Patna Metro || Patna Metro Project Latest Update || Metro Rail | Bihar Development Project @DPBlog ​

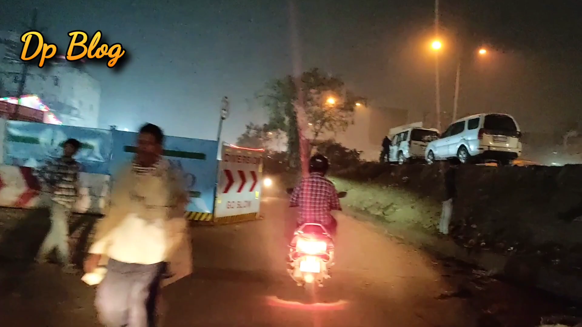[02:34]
तो इधर की बात कि यहां पर जो दिखाई देने वाली बात रहत है यहां पर जो है कोई काम नहीं
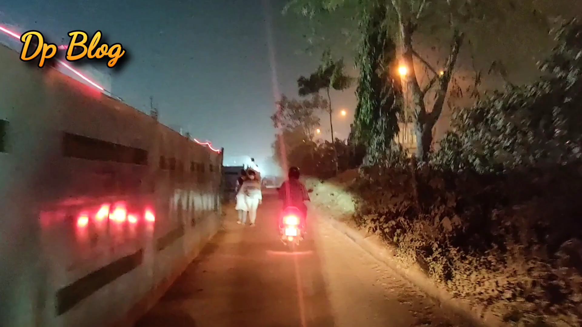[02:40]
हो रहा है और और आप देख कारें हमपर यहां पर सिर्फ लाइट है और इसके अंदर के बात किये तो
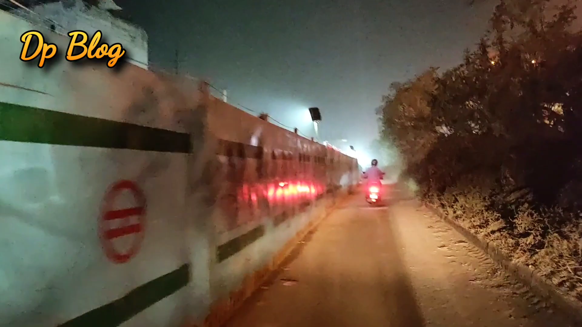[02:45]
इसके अंदर भी कोई काम भी नहीं हो रहा है तुर्फ बाहर से लाइट लगा हुआ है और आगे चले तो